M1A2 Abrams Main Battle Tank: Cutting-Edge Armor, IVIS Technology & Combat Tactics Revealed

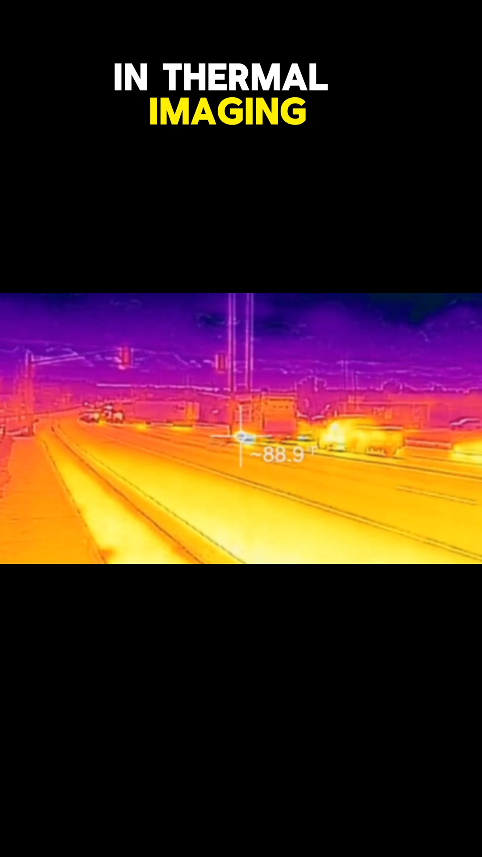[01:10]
The tank's upgraded fire control system and thermal imaging empower commanders to detect threats at extended ranges, perfect for long-range engagements or aggressive flanking maneuvers.